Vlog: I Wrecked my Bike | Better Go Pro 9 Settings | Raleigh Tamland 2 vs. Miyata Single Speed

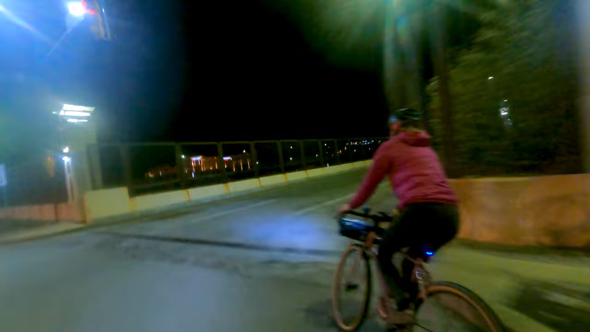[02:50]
You know, you don't expect the GoPro to kill it at night, but you know, pretty much with the older GoPros, most night footage was fairly unusable.
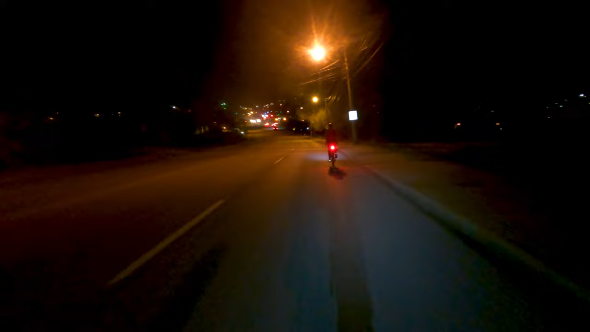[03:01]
It was just lights bouncing around, especially if the GoPro was attached to your bike or anything that you would be using.